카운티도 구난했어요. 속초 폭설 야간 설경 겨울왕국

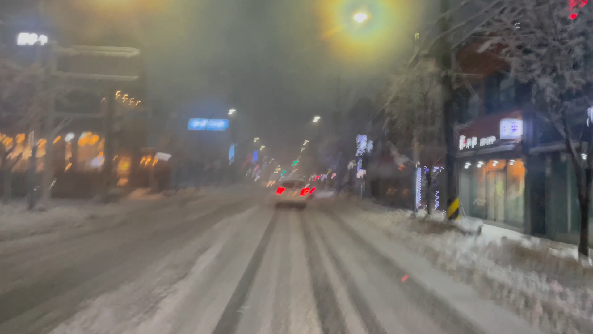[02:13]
날씨가 영하는 아니고요. 1도 정도 됩니다. 1도. 그래서 아직 도로가 얼진 않았는데 이게 이제 새벽에 이대로 꽝꽝 또 얼어버리면 큰일이죠, 또.
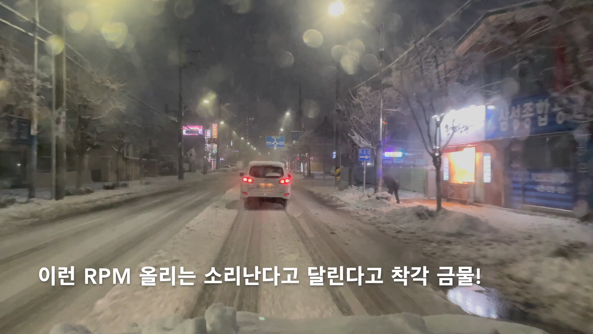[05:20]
쪽으로 제2의 도심인 엑스포 쪽으로 한번 가보겠습니다.
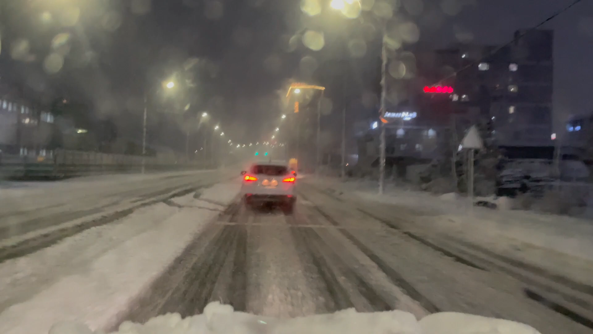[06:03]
여기는 이제 속초 조양동과 영랑동을 잇는 다리인데요, 여러분. 금강대교라고 하는 다리입니다.
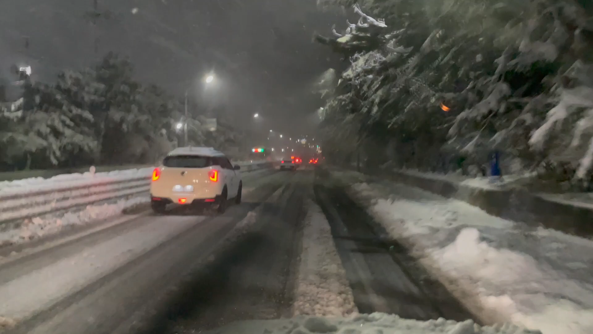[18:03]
어부바 해야 되는데 저거 S 저렇게 하면 안 될 것 같은데요. 여기가 이제 대포항입니다 여러분. 좌측이 대포항이에요.
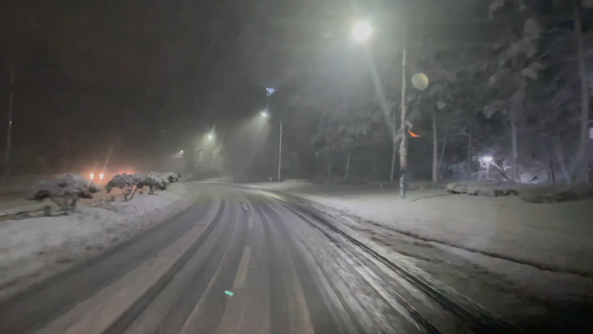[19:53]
여기는 바닷물, 살수차로 바닷물을 좀 뿌려놓은 것 같아요.
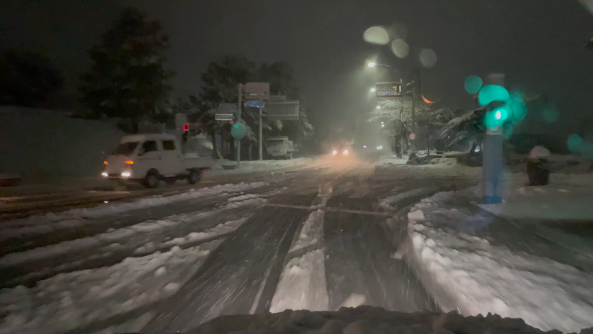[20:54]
여기서부터는 이제 눈이 많이 옵니다 여러분. 설악산이라서 눈이 정말 많이 와요. 도로에도 지금 거의 그냥 눈으로 되어 있죠.
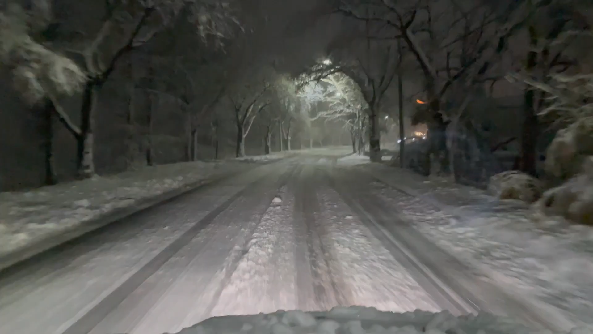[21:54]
아 아름답네요 여러분 정말. 아 정말 아름다운 설악산입니다.